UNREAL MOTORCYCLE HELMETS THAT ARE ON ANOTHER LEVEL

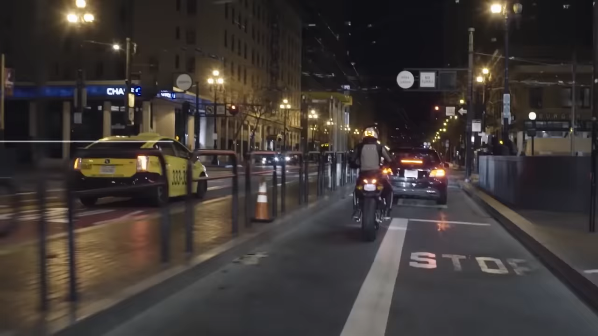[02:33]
First of all, we'd like to draw your attention to the fact that the Brake-free stop signal is in the field of vision of car drivers, which means that it's more visible.